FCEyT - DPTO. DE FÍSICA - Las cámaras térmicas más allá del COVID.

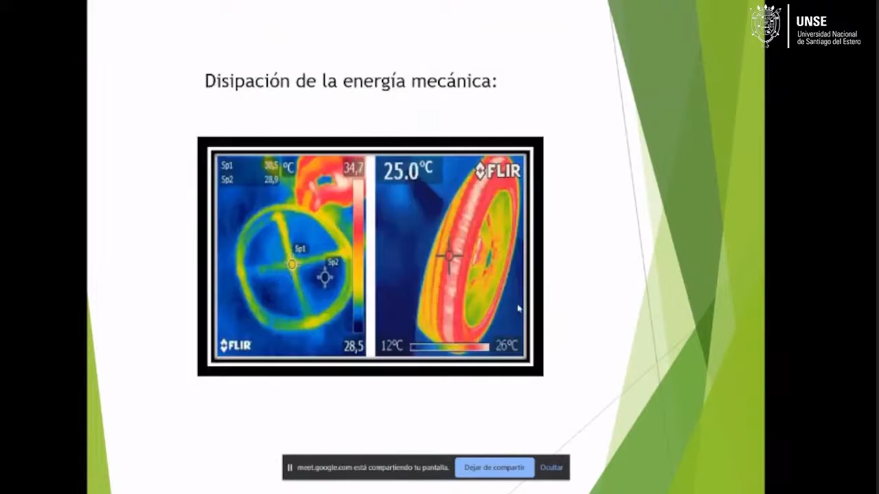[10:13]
Por ejemplo, estas imágenes que mostrábamos anteriormente son imágenes de 200 puntos por 200. O sea,
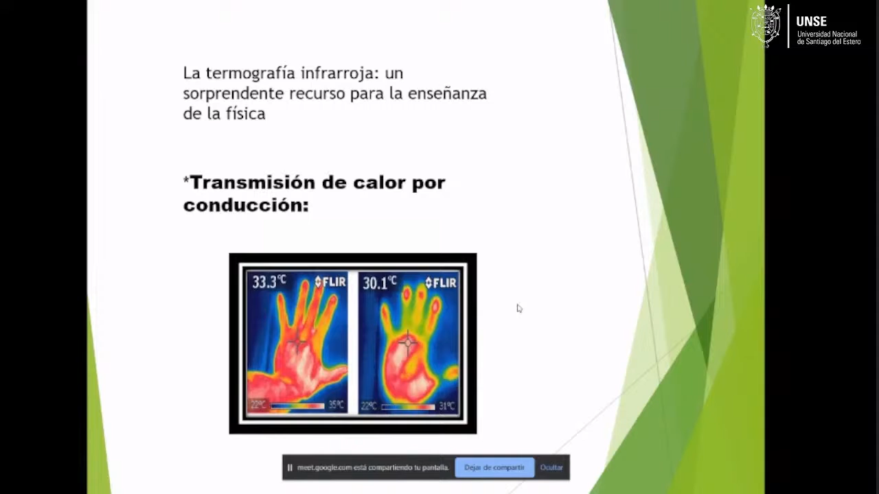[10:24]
la matriz que forma esta imagen tendrá unos 180 puntos horizontales y 180 verticales, ¿sí? Entonces, nuestro sensor, mucho más, con mucha menor definición,
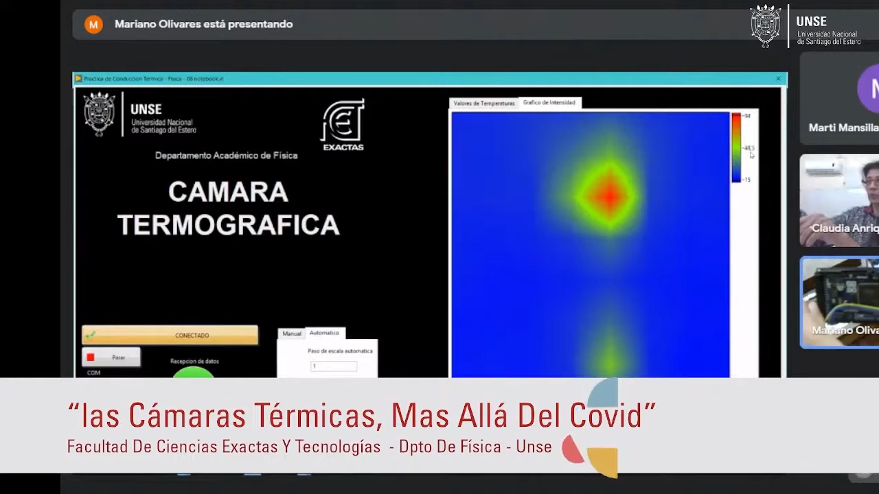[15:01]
y en 80 grados la temperatura que está que están los puntos objetivos ¿sí? que están variando a su vez bueno esto también se puede conseguir por programa podemos poner nosotros nuestros rangos de temperatura el anterior era un ajuste automático
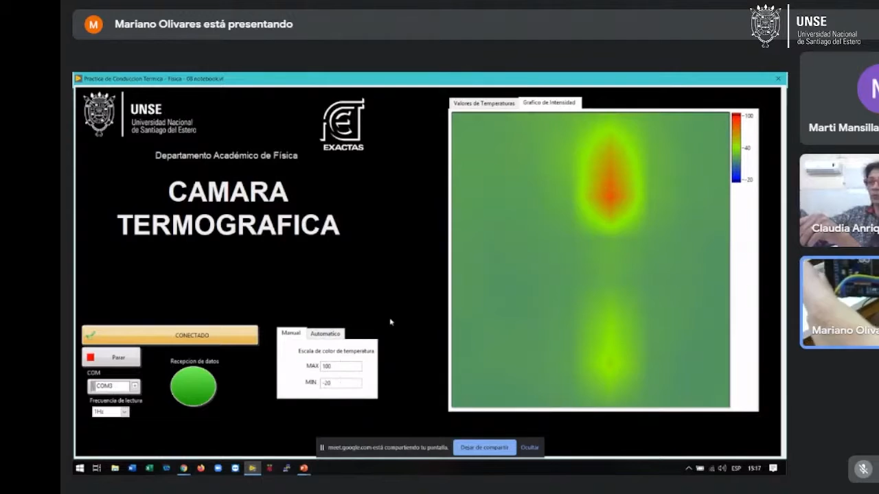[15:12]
y nosotros podríamos poner que el mínimo sea como sabemos que el objetivo está por encima de 50 podríamos poner entre 50 y 100 grados con lo cual
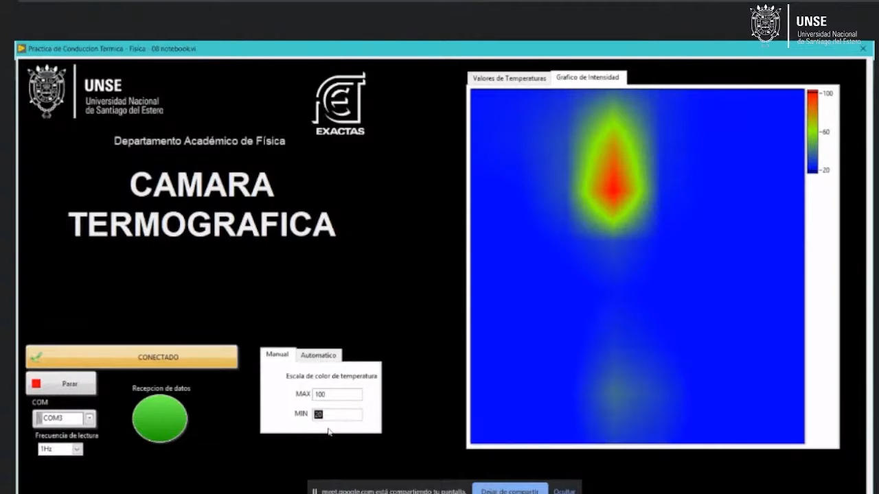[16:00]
lo que estamos mirando si ven estas dos manchitas son las dos pistolas o son los dos soldadores de extraño que tenemos aquí colgados de lo que estoy
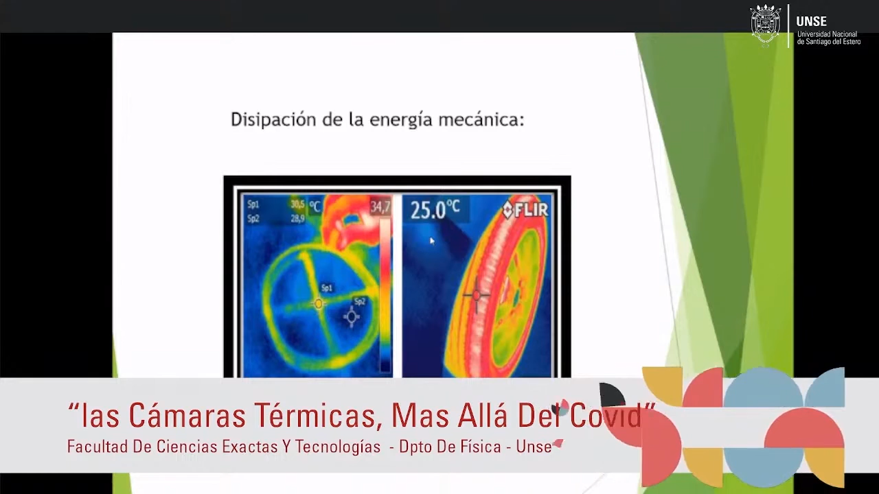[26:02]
produce calor entonces fíjense como una cámara termográfica capta
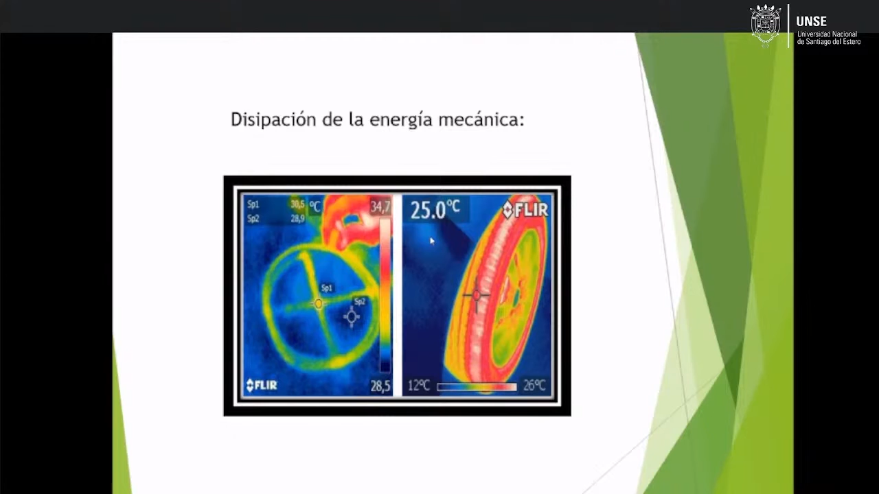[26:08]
estas diferencias de temperatura en las transformaciones energéticas como recién estábamos comentando aquí el martillo al martillar vamos a decir también produce diferencias de temperatura y una cámara puede tomar estas diferencias de temperatura a ver todo eso se puede lo tenemos que optimizar o sea se podría ver en una cámara siempre y cuando se pueda